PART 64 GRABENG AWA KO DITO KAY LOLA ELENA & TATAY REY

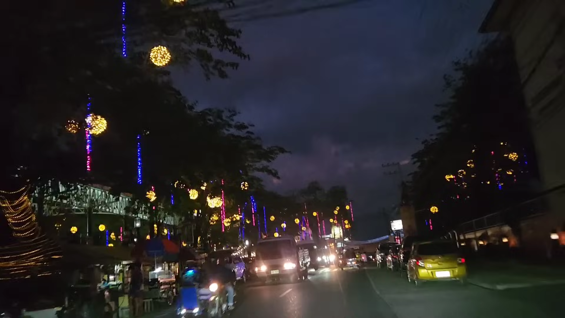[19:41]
Ayan yung plaza nila, itik sa mga lights. Ayan, fiesta siguro dito. Fiesta ba? Parang December, punong-puno ng mga